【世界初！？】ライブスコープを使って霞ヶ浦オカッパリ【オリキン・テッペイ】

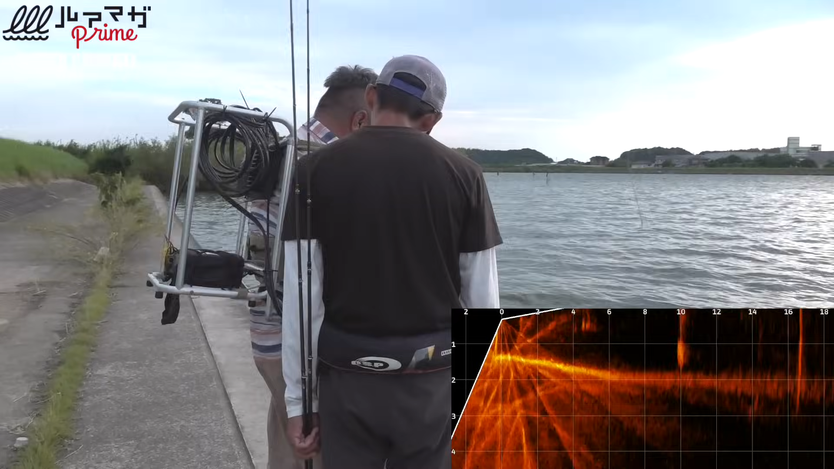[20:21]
あ、いるよバス、ほら4メートル先。ここ結構いる魚。 本当っすね、すごい。 いよいよ午後の部開始です。18メートル先まで見えますね。 おお、綺麗に見える。
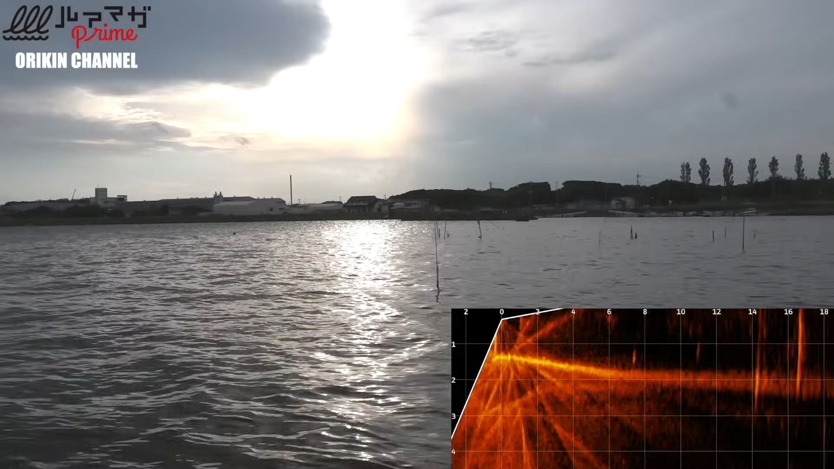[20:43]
これね、なんかね、入れた途端にね、いつもね、魚寄ってくるのよ、こっちに。 おお、 これ、絶対さ、音に反応して見に来てると思うよ。 釣ってほしい。
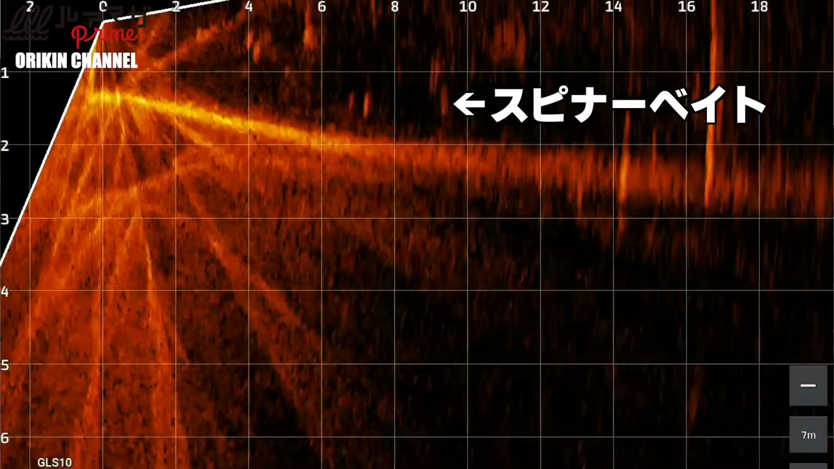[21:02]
おお、
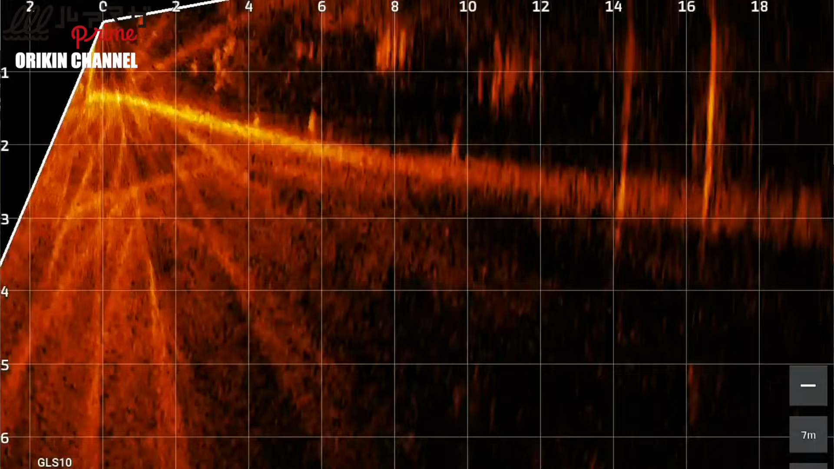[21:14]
おお、なんだ、 マジかよ今の、 なんだよ、 中層スピアベイト、 ちょっとでもちっちゃかったですね、ちっちゃいバスかもしれない、
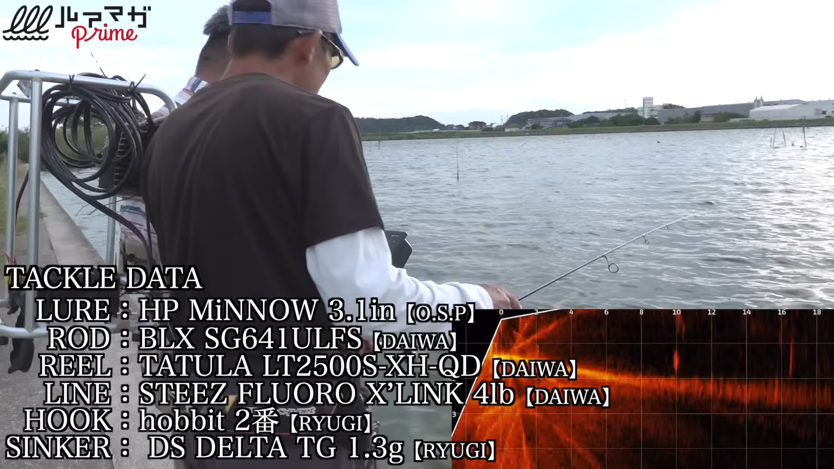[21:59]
今何メーター ？うん、ちょっと分かんないです。 何メーターぐらい？ お、来た。わあ、バレた。 マジ？これだ。一緒に上がってきたよ。 バレた